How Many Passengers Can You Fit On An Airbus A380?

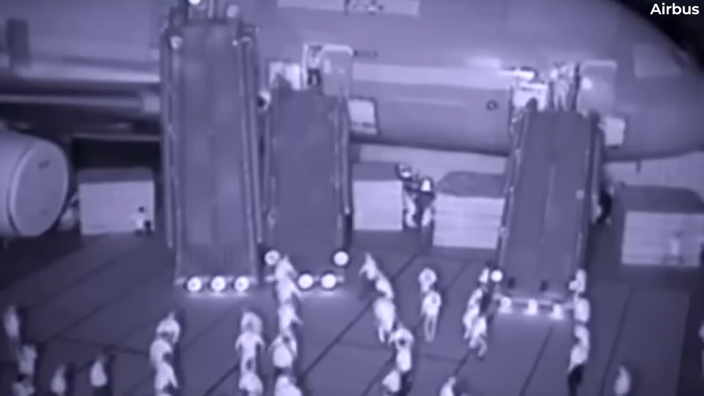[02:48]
Exit limits are determined with the number of passengers that can be safely evacuated in 90 seconds using only half the available emergency exits.